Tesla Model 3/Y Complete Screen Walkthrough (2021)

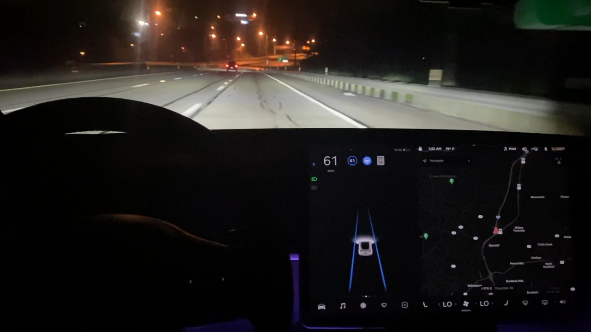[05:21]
You must have auto high beams on when you're in autopilot.
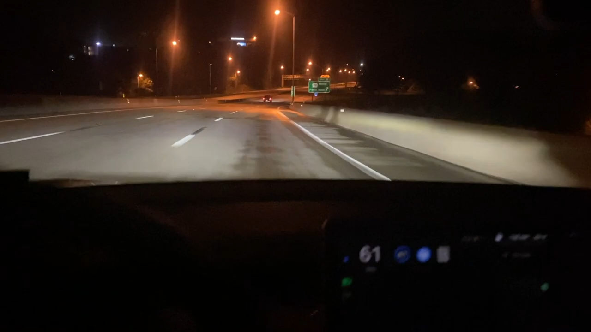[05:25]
And then there's some preferences here. Headlights after exit, steering wheel lights.